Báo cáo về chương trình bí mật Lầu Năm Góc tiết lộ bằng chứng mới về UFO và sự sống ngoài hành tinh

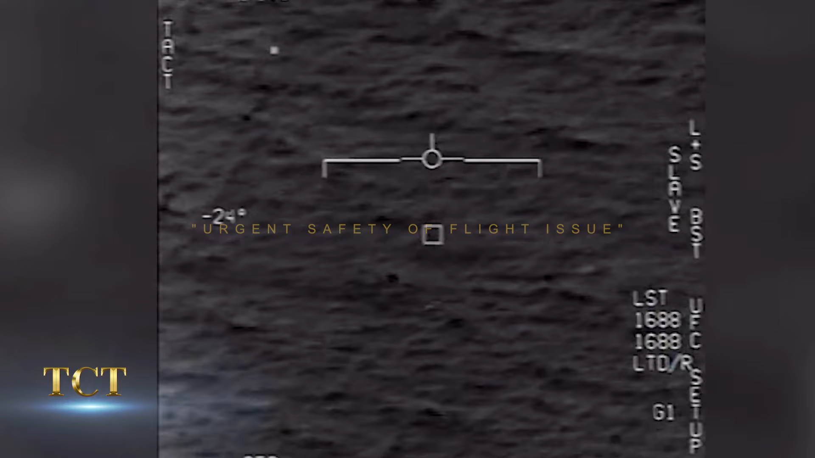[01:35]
vấn đề an toàn bay khẩn cấp Kèm theo đoạn video với tên GoFast đã được giải mật
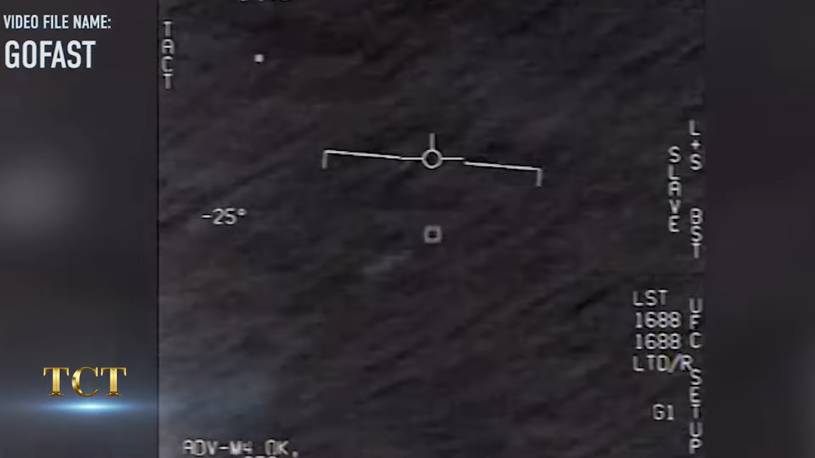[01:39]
về một UFO mà một máy bay FA-18 của Hải quân ghi lại Trong video,
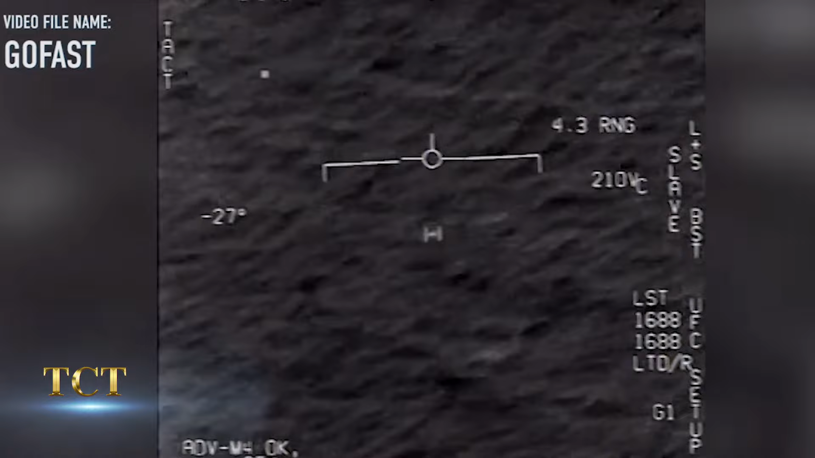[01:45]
một vật thể không xác định bay rất nhanh và chưa từng được nhìn thấy trước đó Tuy nhiên, ngày hôm sau,
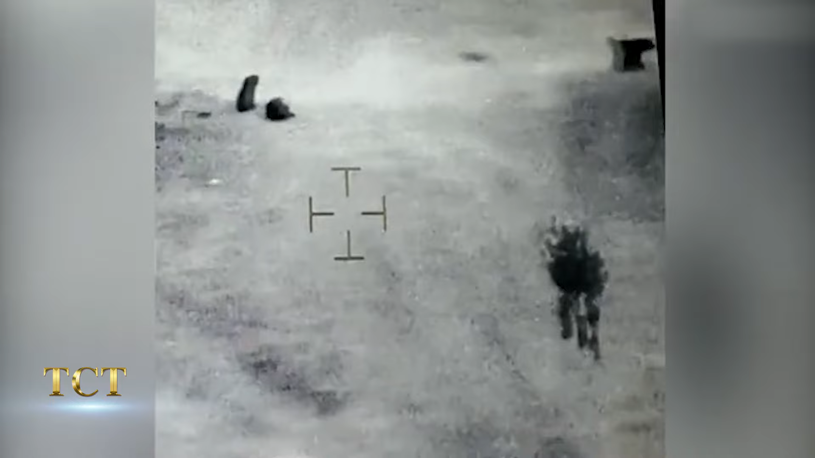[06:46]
bay qua biên giới phía Nam Hoa Kỳ Trong đoạn phim, bề mặt của UFO lúc sáng lúc tối
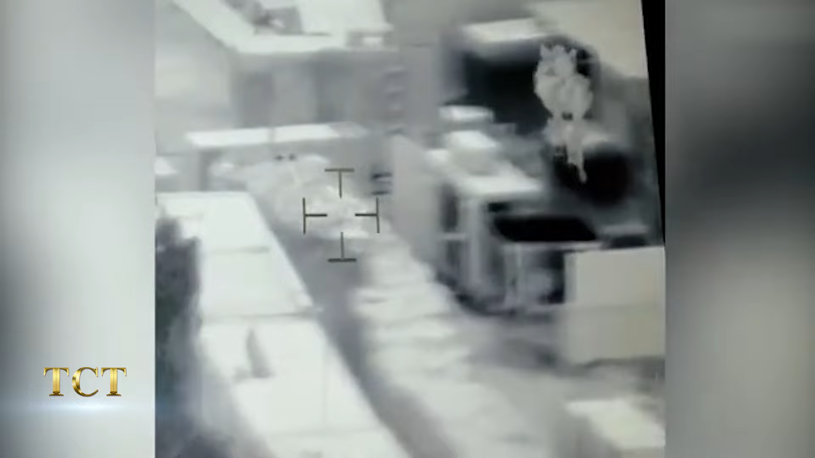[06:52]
và dù bay ngược gió nhưng người ta không nhìn thấy bất cứ phương tiện nào đẩy nó đi Ngoài ra,
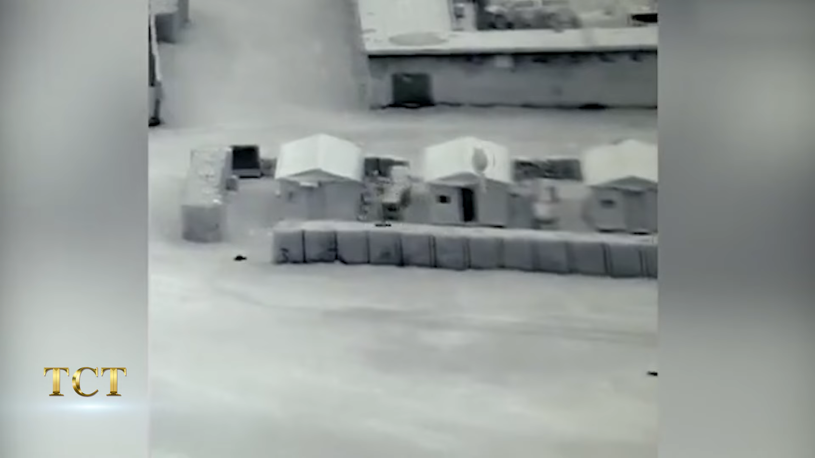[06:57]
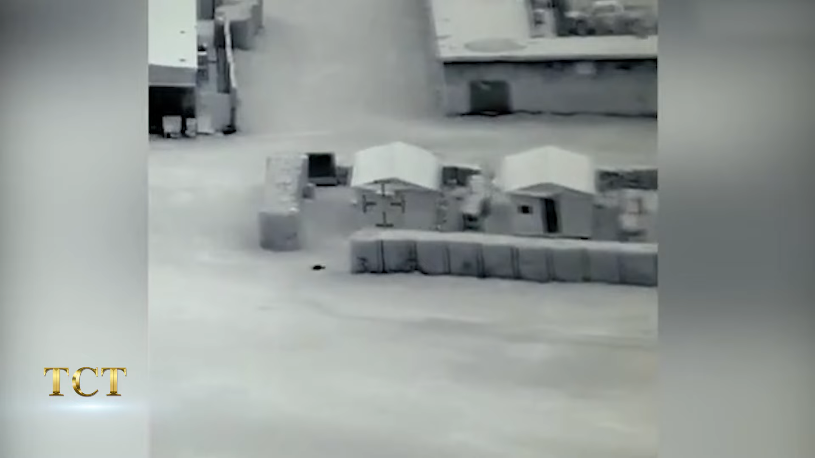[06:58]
khi di chuyển, nó vẫn duy trì hình dáng và độ cao bất chấp đặc điểm địa hình có thay đổi như thế nào
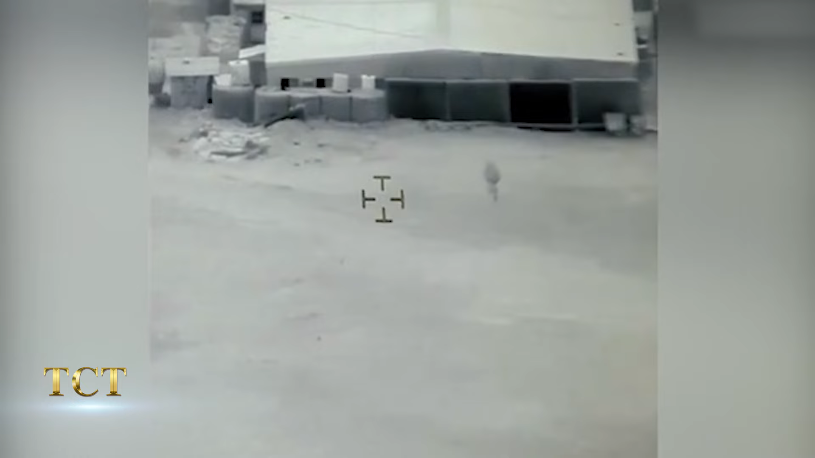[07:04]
Báo cáo nêu rõ về hình dáng và tầm hoạt động Cảnh quay về chiếc UFO cho thấy
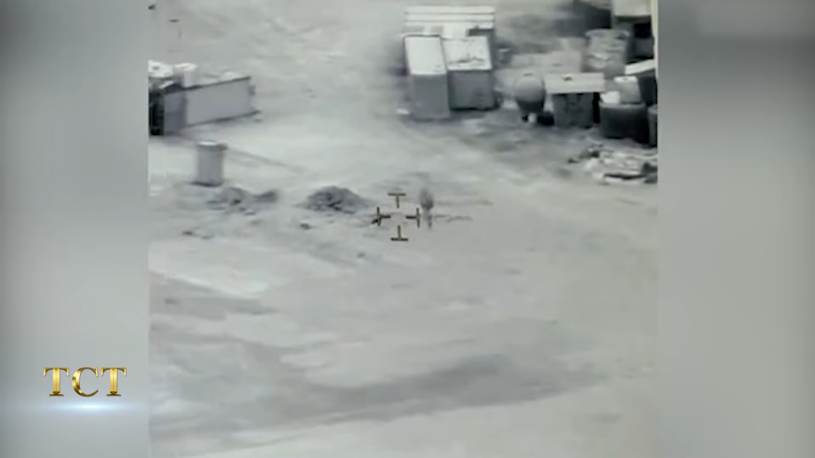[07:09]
nó đã xâm phạm không phận biên giới phía Nam giống với cùng loại UFO được quan sát thấy gần